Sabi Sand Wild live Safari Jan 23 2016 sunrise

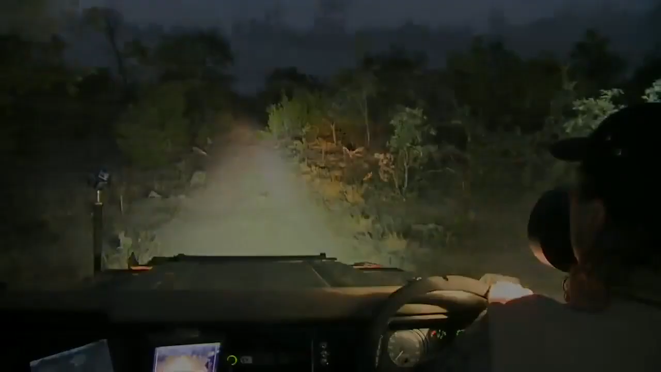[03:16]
So, welcome to Safari Live, back in the area where Karula was last.
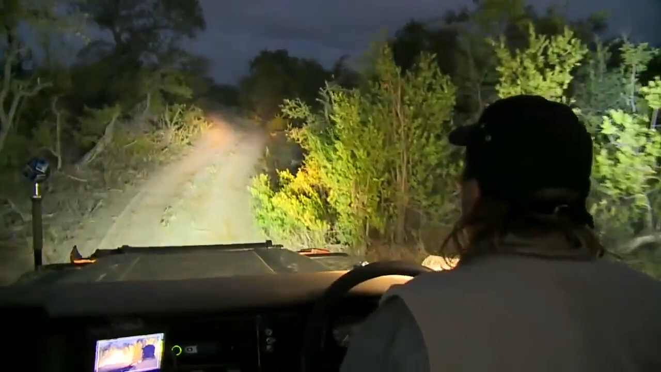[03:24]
Oh, I see eyes on that termite mound. I wonder what it could be.